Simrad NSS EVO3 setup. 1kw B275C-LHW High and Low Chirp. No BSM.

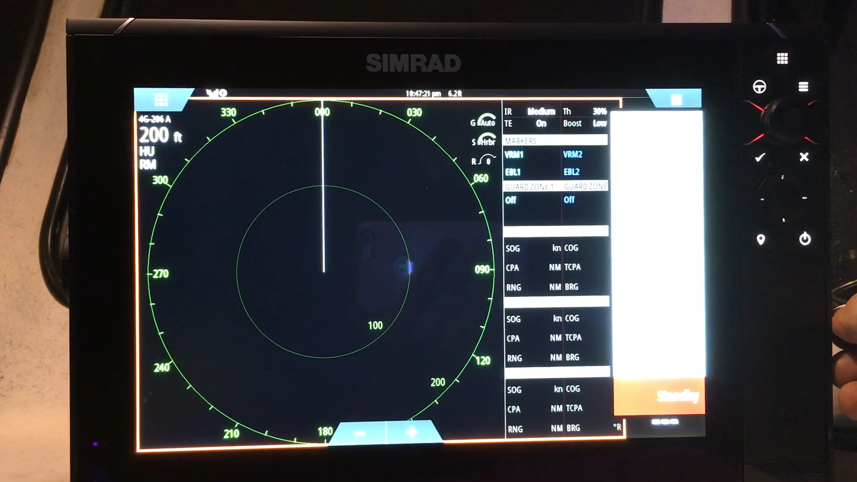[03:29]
we're just in a residential neighborhood painting really nice
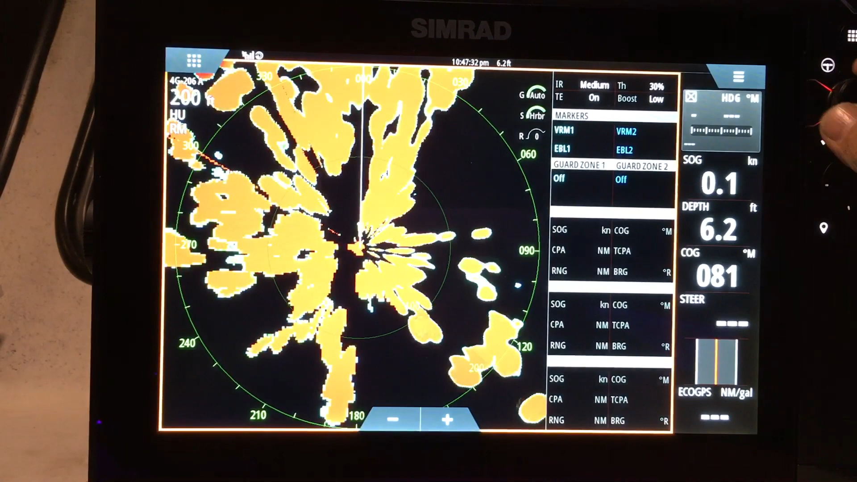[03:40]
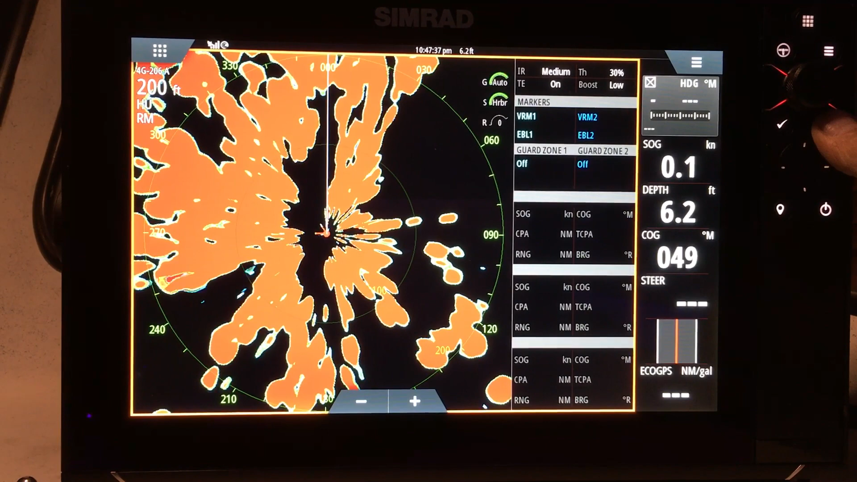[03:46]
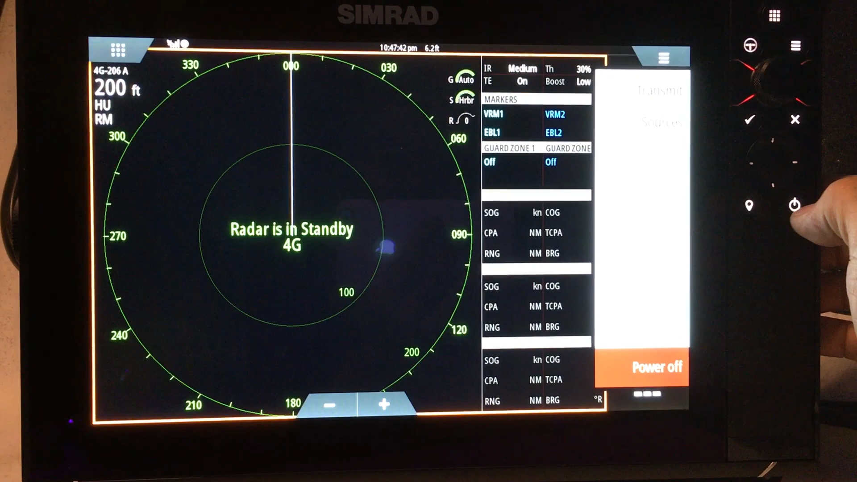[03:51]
go back in standby new simrad radar has two bands
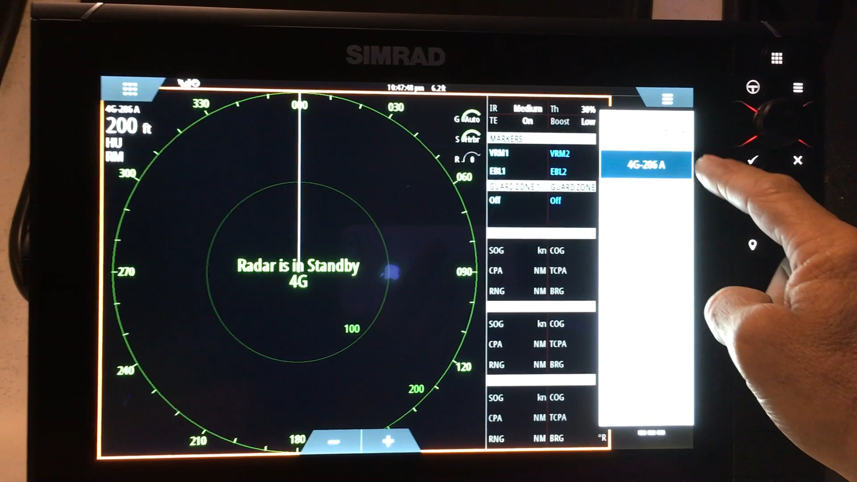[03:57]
that it can transmit on a band and b band for different conditions
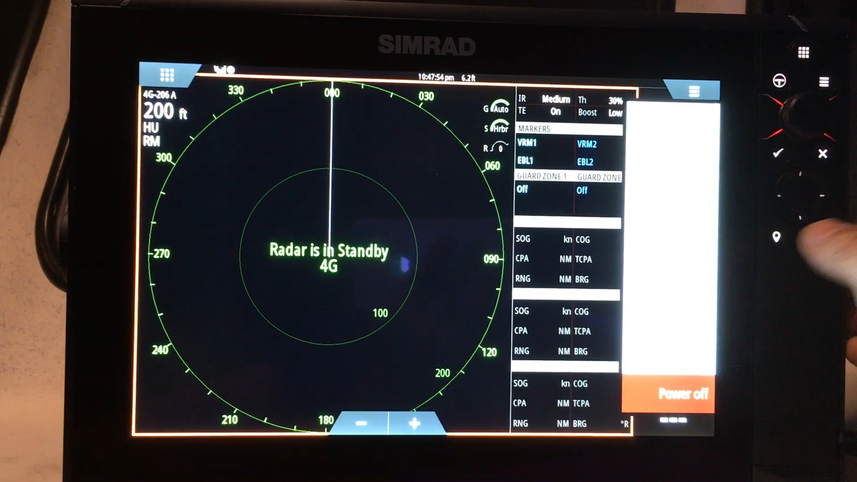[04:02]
next thing I'll show you guys is the sonar chart